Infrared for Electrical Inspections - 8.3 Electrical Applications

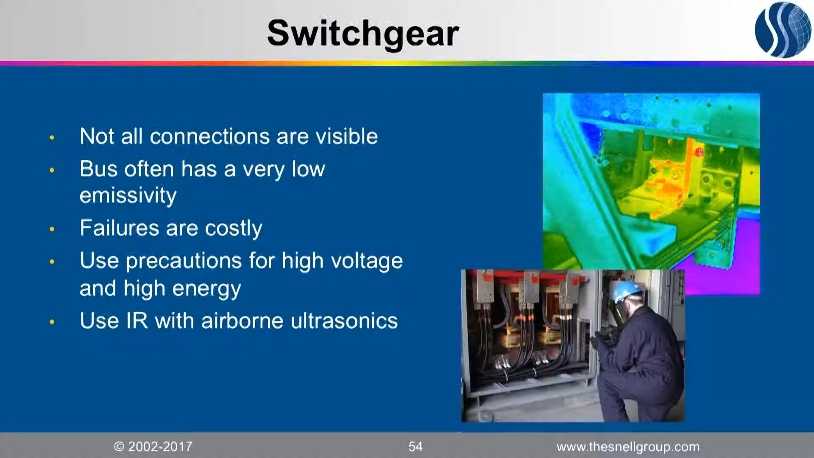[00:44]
So bus has a very low emissivity, so even if I can get a good look at it,